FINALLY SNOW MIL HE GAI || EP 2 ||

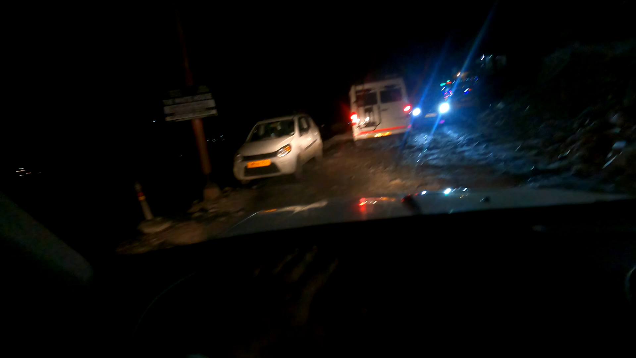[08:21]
ਪਰ ਪਹੁੰਚ ਕੇ ਮਤਲਬ ਕ੍ਰੋਸ ਹੀ ਕਰ ਰਹੇ ਹਾਂ ਅਤੇ ਸਿਸੂ ਵਾਲੇ ਰੋਡ 'ਤੇ ਹਾਂ ਅਤੇ ਆਹ ਪੈਚ ਜਿਹੜਾ ਫਲੱਡ ਸਵਿਚ ਟੁੱਟ ਗਿਆ ਸੀਗਾ, ਖਰਾਬ ਹੋ ਗਿਆ ਸੀਗਾ, ਸਾਰਾ ਰੋਡ ਗਿਆ ਸੀਗਾ,
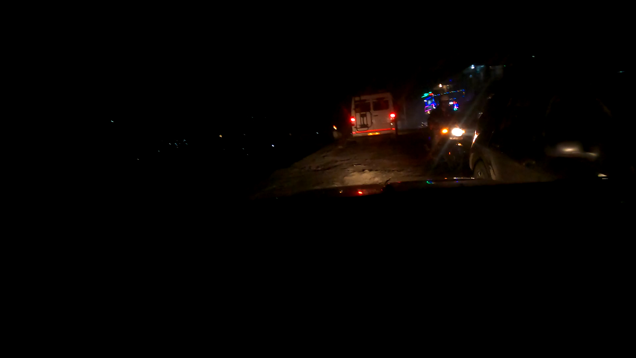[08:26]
ਦੇਖੋ ਸਾਰਾ ਬਿਲਕੁਲ ਹੀ ਖਰਾਬ ਹੋਇਆ ਪਿਆ ਅਤੇ ਫਿਰ ਵੀ ਪੱਥਰ ਪੁੱਥਰ ਪਾ ਕੇ ਇਹਨਾਂ ਨੇ ਸਹੀ ਆਂਦਿਆਂ ਜੋਗਾ ਕੀਤਾ ਆ ਅਤੇ ਬਸ ਉਹੀ ਕ੍ਰੋਸ ਕਰਦੇ ਪਏ ਹਾਂ।
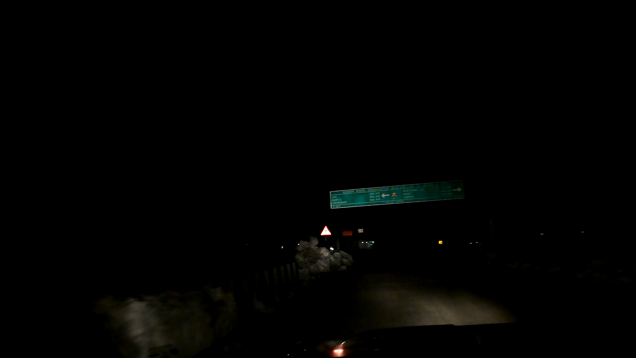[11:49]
ਨੂੰ ਜਾਂਦਾ ਸਿਸੂ ਨੂੰ ਆਪਾਂ ਜਾਣਾ ਬਈ ਲੈਫਟ ਨੂੰ ਤੇ ਬਾਈ ਪੂਰਾ ਬਰਫੋ ਬਰਫ ਹੋਇਆ ਪਿਆ ਹੁਣ ਤਾਂ ਵੀਡੀਓ 'ਚ ਹੁਣ ਚੰਗੀ ਤਰ੍ਹਾਂ ਕਵਰ ਨਹੀਂ ਉਹਨਾਂ ਸਾਹਮਣੇ ਪਹਾੜ ਪੂਰਾ ਚਿੱਟਾ ਹੀ ਦੇਖੋ ਵੀਰੇ ਲੇਜ਼ੀ ਆ ਕ੍ਰਿਸਪੀ